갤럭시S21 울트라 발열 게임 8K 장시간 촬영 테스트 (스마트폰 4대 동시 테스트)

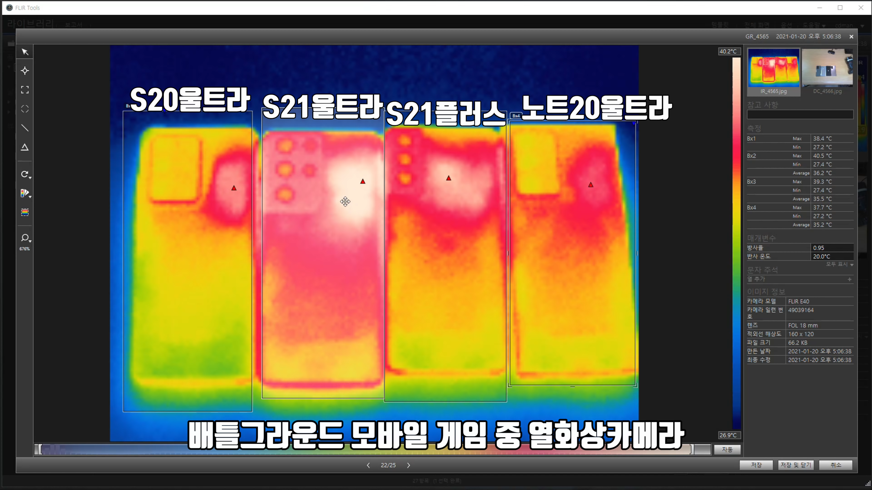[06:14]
그리고 전체적으로 스마트폰이 빨리 뜨거워지고 그만큼 발회를 방열이 있어서 잘 됩니다. 그런데 제가 볼 때는 갤럭시 S21 울트라 같은 경우에 열이 좀 올라오는 속도가 조금 느리지 않나 발회를 너무 빨리 올라가다 보니까 이게 전달되는 속도가 좀 느리지 않나 약간 그런 생각은 들긴 들어요. 발회를 그렇게 높은 편은 아니다는 느낌이 좀 들었고요.
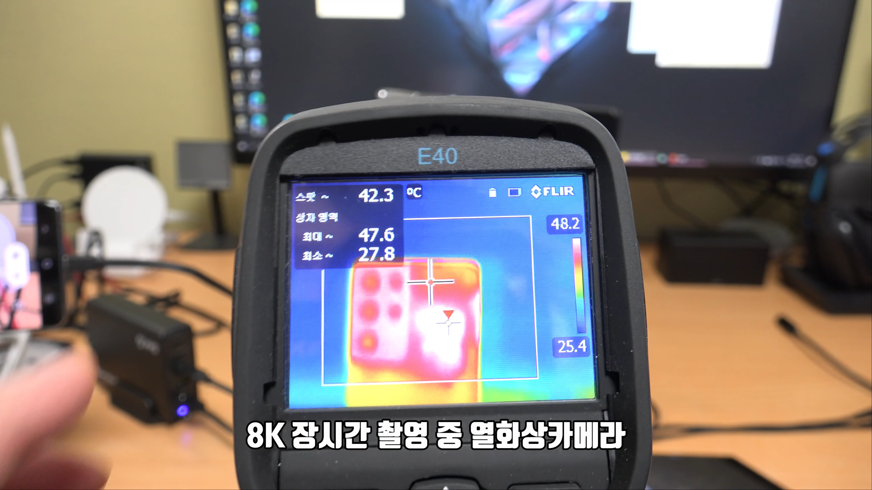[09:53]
On screen: spot 42.3°C
열화상 카메라를 이용해서 발열을 측정을 해볼 건데요. 제가 사용하는 거는 플리어 E40입니다. 그래서 일반적인 측정기보다는 좀 더 정밀한 측정이 가능하고요.
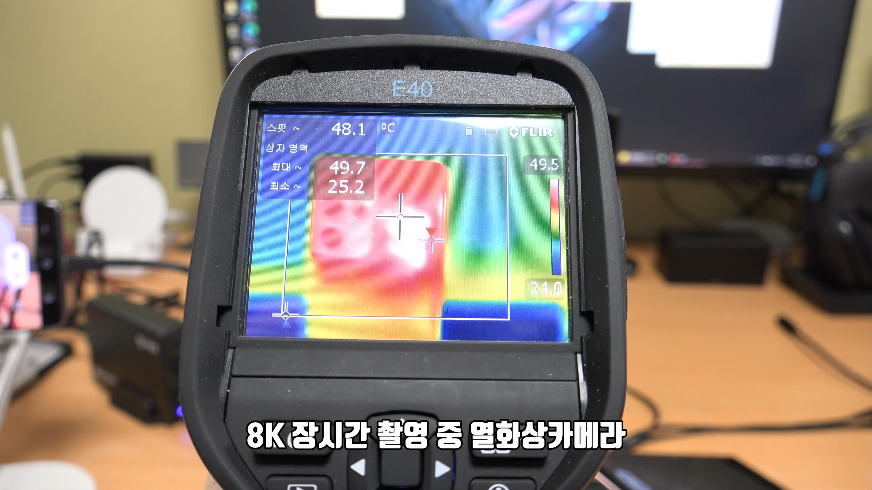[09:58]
On screen: spot 48.1°C
각각 장비를 촬영을 한번 해봤는데요. 8K 영상을 찍을 때 발열을 측정해 본 건데요. 갤럭시 S21 울트라 같은 경우에 보면 카메라 오른쪽 역시 마찬가지로 열이 이렇게 하얗게 뜬 게 보이는데 보면 약간 가운데 좀 집중된 것처럼 보이죠? 열이 올라와서 이렇게 퍼지는 중인 것 같습니다. 이게 만약에 넓게 퍼지고 열이 잘 안 빠지면 더 넓게 이렇게 보이는데 열이 좀 잘 빠지는 것처럼 보이고 그래서 실제로도 가장 높은 온도가 47.2도 정도로 그렇게 온도가 높지는 않았어요.
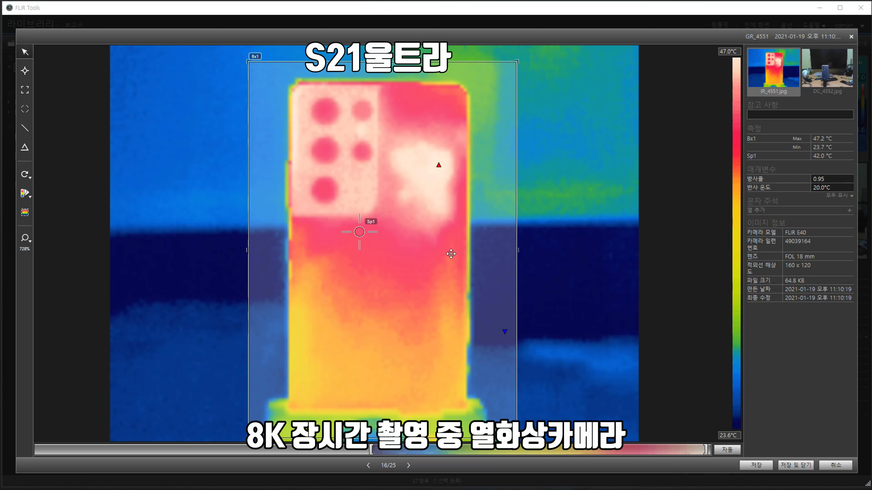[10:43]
On screen: spot 42.0°C, max 47.2°C, min 23.7°C
그래서 케이스를 벗겨놓고 테스트한 거긴 하지만 열이 그렇게 높지는 않아서 8K 영상을 실제로도 이렇게 엄청나게 장시간 찍었을 때도 발열 같은 부분에서는 크게 문제는 없다고 보시면 될 것 같아요. 8K로 장시간 촬영할 때 갤럭시 S21 플러스 같은 경우도 열이 이렇게 보면 가운데서 이렇게 얇게 잘 퍼지고 있는 게 보입니다. 그래서 이렇게 빨갛게 넓게 이렇게 퍼져 있는 모습이 보이죠? 그래서 실제로도 발열이 42.8도 정도가 가장 높은 온도가 측정돼요. 그래서 크게 문제 없다고 보시면 되겠고요. 조금 의아했던 부분이긴 한데 갤럭시 S20 울트라입니다. 이렇게 보면은 카메라 모드 오른쪽 부분에 지금 온도가 올라간 게 보이는데 가장 높은 온도가 48.7도예요.
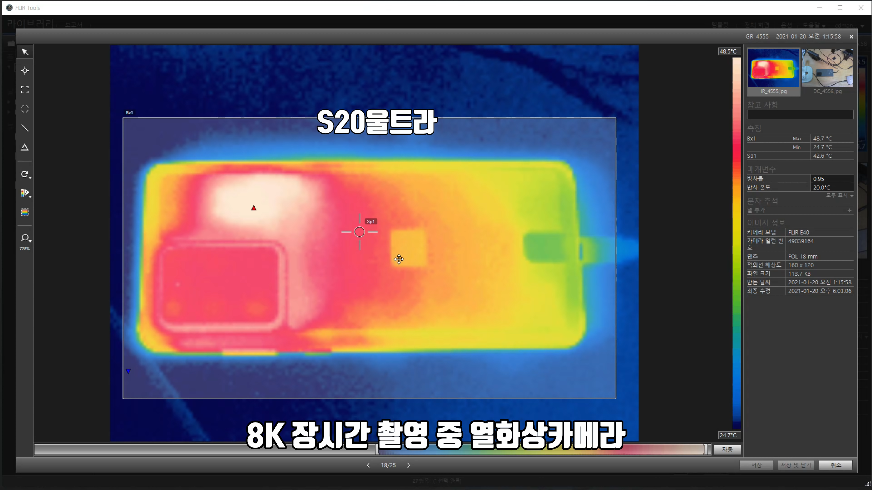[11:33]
On screen: spot 42.6°C, max 48.7°C, min 24.7°C, scale top 48.5°C
그래서 이거는 오히려 신작이 이렇게 열을 잘 분산한다고 봐야 되는지 좀 애매한데 게임할 때는 열이 잘 분산 안 되고 이거 할 때는 좀 분산되는 거 봐서는 아무래도 프로세서나 카메라 모듈 뭐 이런 거 사용할 때 열을 갖다 조금 다르게 쓰는 것 같긴 해요. 그래서 열이 지금은 조금 차 보입니다. 갤럭시 노트 20 울트라의 모습인데요. 8K 촬영을 할 때는 모두 다 전원을 연결시켜서 테스트했어요. 8K가 전력 소문화가 워낙 높기 때문에 근데 보면은 48.2도로 조금 온도가 높게 보이는 게 보입니다. 그렇지만 열 발사는 잘 돼서 제가 장시간 찍었을 때 4개 스마트폰 모두 다 크게 문제는 없었어요.
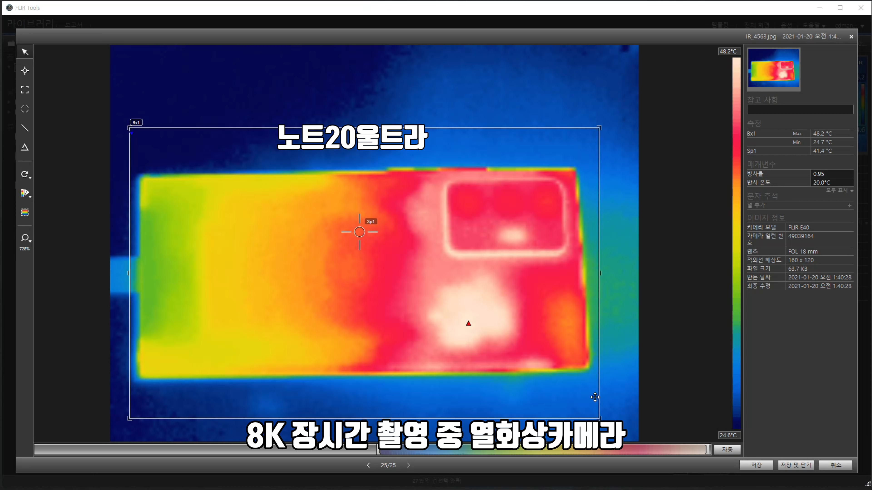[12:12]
On screen: spot 41.4°C, max 48.2°C, min 24.7°C, scale top 48.2°C
그래서 제가 봤을 때 이게 외부 요인이 있다고 하면 케이스를 씌우는 거 또는 이제 외부 열이 좀 높다는 거 그러니까 더운 날씨에 촬영하면은 아무래도 8K 촬영할 때 좀 문제가 될 수는 있겠지만은 뭐 일반적인 실내에서 촬영할 때는 뭐 크게 문제 없이 촬영할 수 있을 거라고 생각은 듭니다.